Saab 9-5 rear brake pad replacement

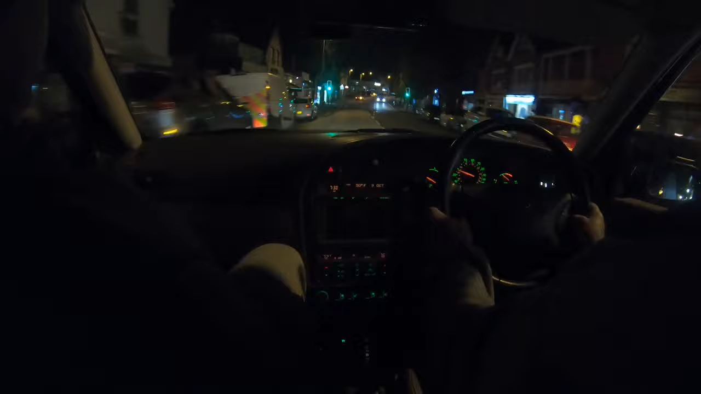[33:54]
The LED lights on modern cars are just annoying, they are. It's like that Mercedes, it just went the opposite way there, guys. See how bright them lights were? Don't know if you know, see the makes at night, guys, and what it looks like. Like on that red van there, the lights are alright, they're okay, it's not too bad. Can't be honest, got LEDs in it.